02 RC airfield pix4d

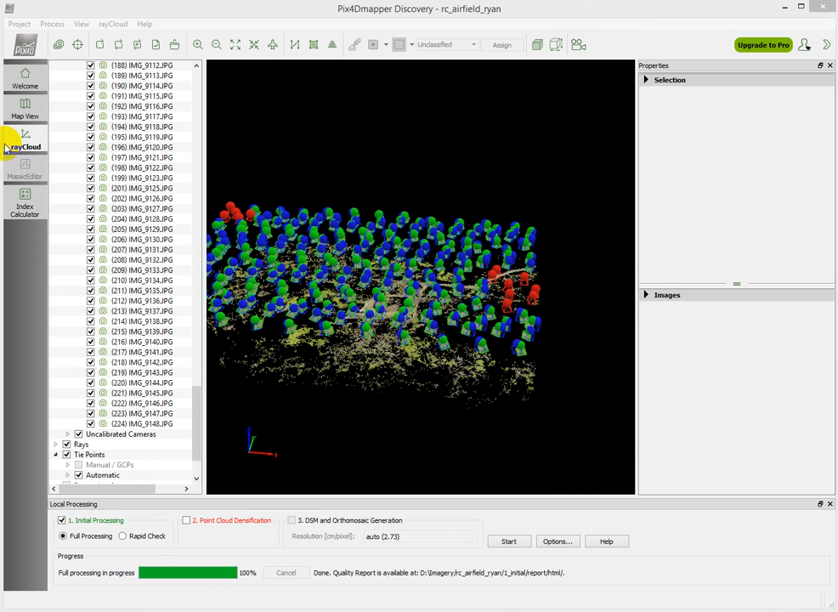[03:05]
If we also look at this one, now it has moved us into what's known as the ray cloud view, the ray cloud view.
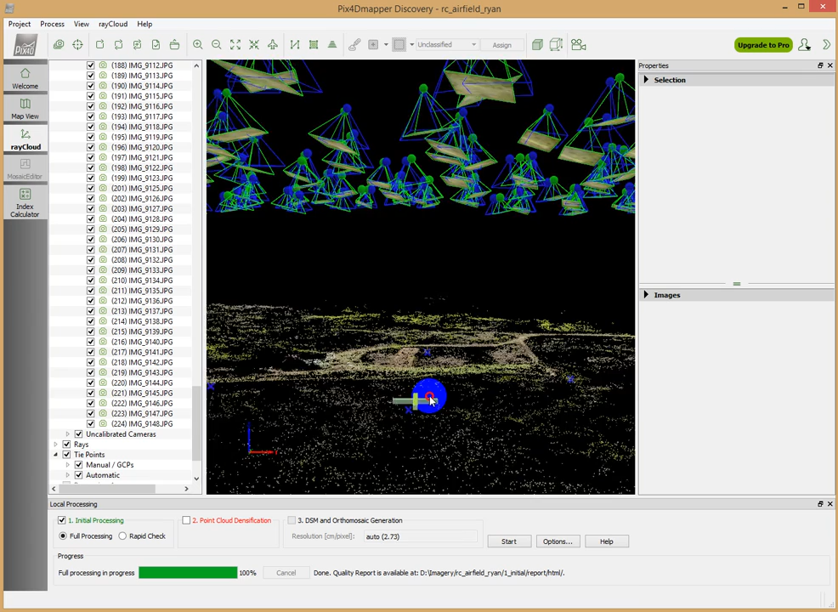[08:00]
We've brought into play these ground control points.
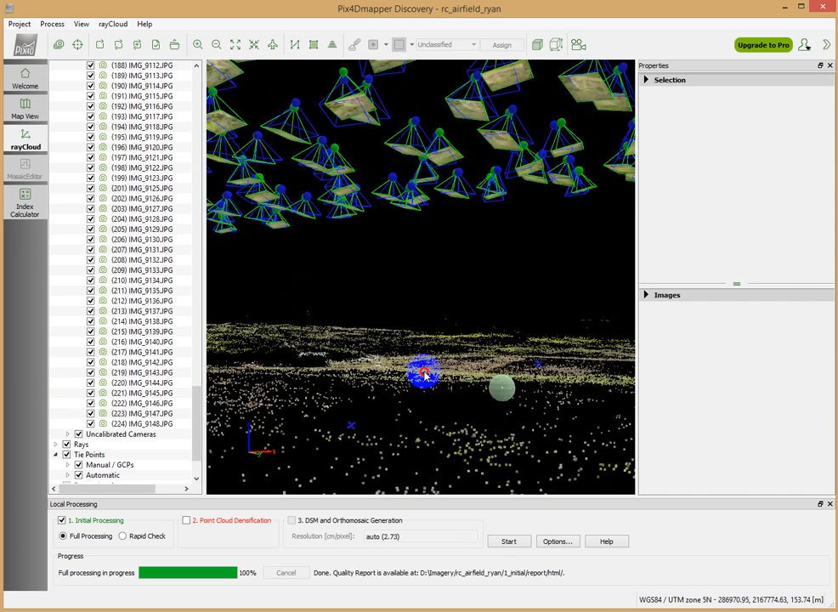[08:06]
And now the next step is to actually process this initial data set and tie the
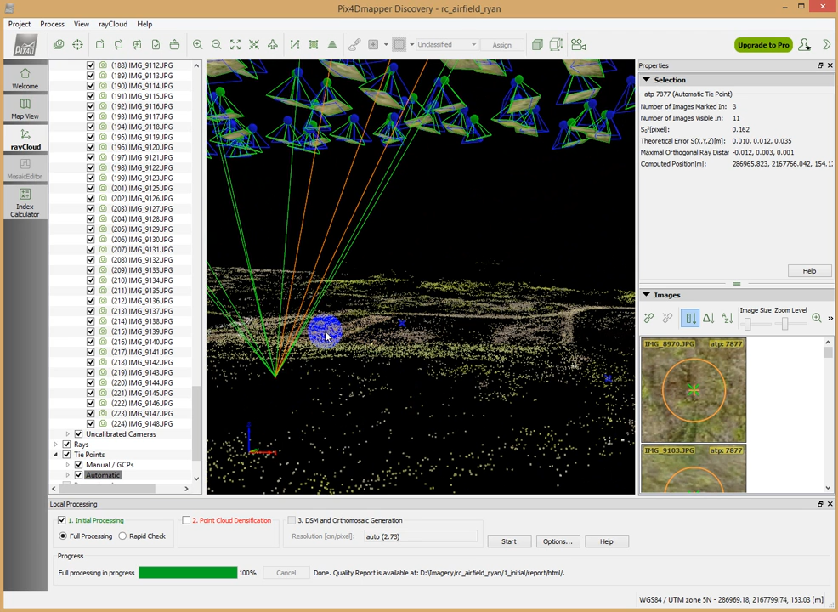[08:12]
point cloud information we have here to those ground control points. And so that's what we're going to do next.